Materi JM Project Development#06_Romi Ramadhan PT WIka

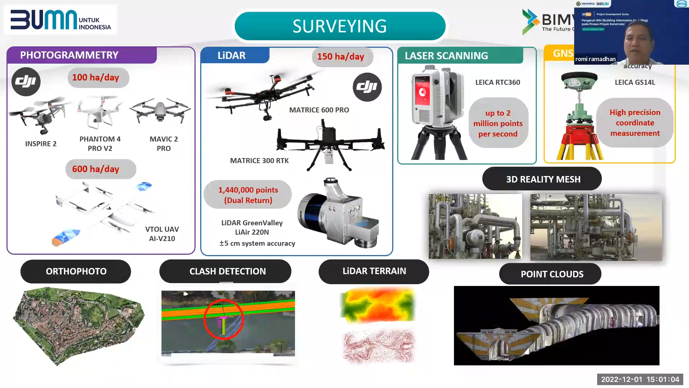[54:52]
Kita bisa melakukan survei dengan menggunakan drone. Itu sekitar 100 hektare. Bapak bayangkan dulu kalau kita survei itu cukup lama. Hasilnya apa? Ada ortopoto, ada flash detection bisa kita lihat. Ada lidar, tirin, dan sebagainya. Oke, next. Waktunya sudah habis jam 3 sebenarnya. Oke, ini ada kolaborasi ya sebenarnya.